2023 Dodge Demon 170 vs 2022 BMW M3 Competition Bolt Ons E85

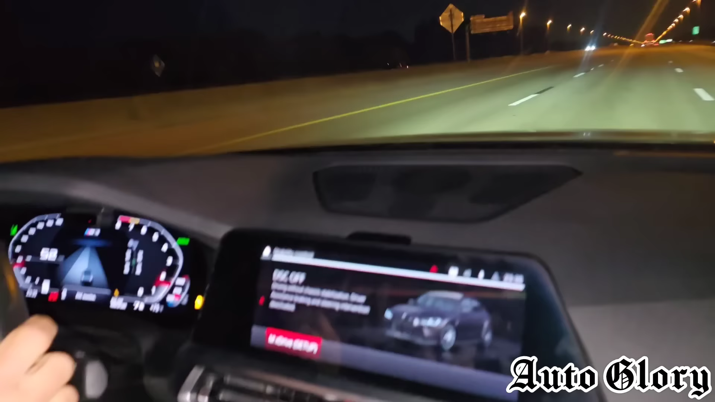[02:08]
So I'm here in the G80. And the first race attempt we're going to be doing is going to be from 60 miles an hour. And if all is well, we're going to do a 50 afterwards.
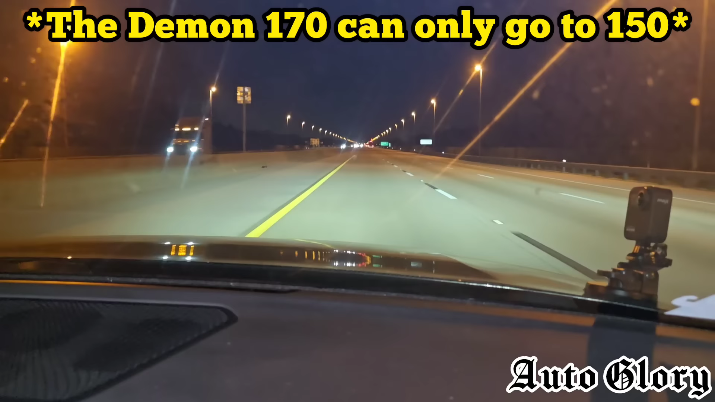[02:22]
Oh, he's got to wait for traffic. So bear with us. He comes for space. Alright, we've got nobody behind us for a while. Now we should be good. 60? 60.
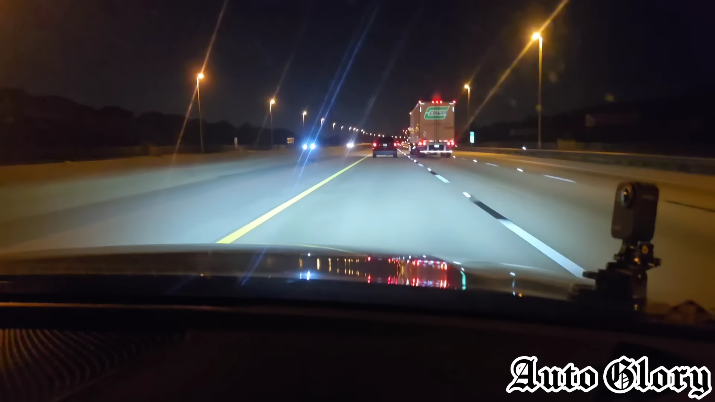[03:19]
That was a good race. Wow. Wow.
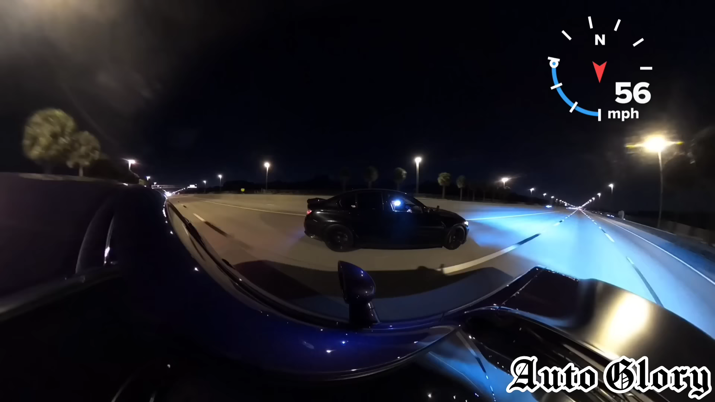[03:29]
Alright, move up. Alright, guys. We're going to do that 60 one more time. Are you ready?
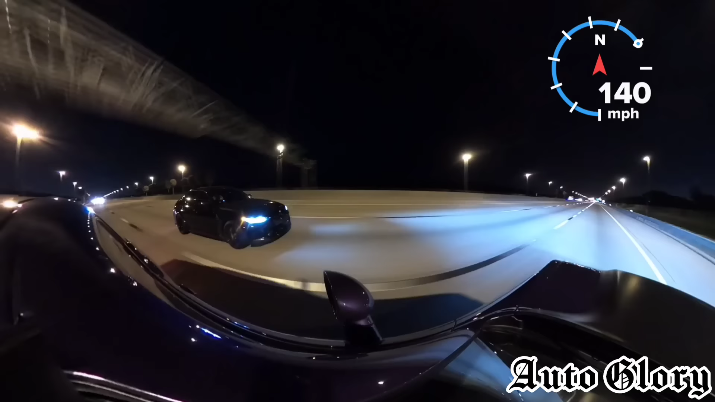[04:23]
Good race. Good race. demon 170 for the win hey but this g80 moves out all right guys so we are finished here hope you guys enjoyed this race pretty excited to get the 170 on the channel for you guys sounds amazing all right guys until next time later